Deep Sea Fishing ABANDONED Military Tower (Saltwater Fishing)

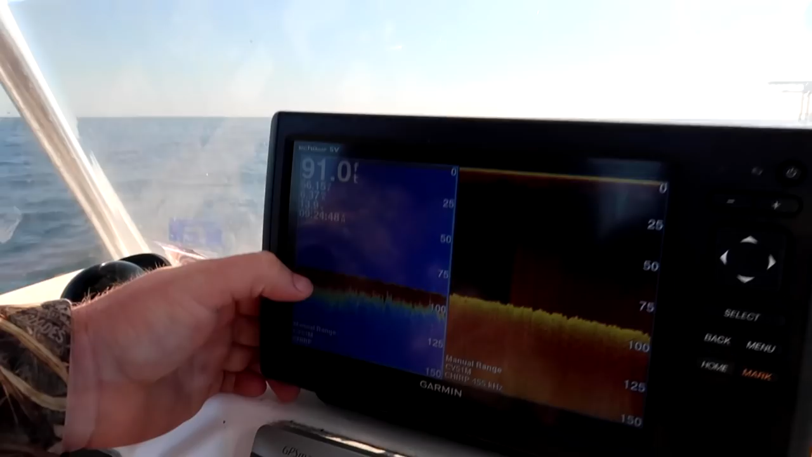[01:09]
This red right here, that's hard bottom, like rock bottom.
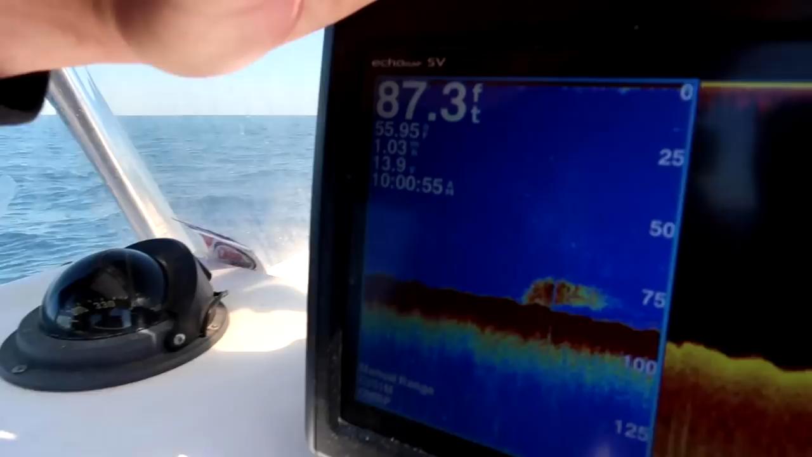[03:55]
On screen: depth 87.3 ft
Like that right there holding bottom, that's definitely fish. Not a lot of them, but there's fish down there. Yeah. Right before it humps over right there.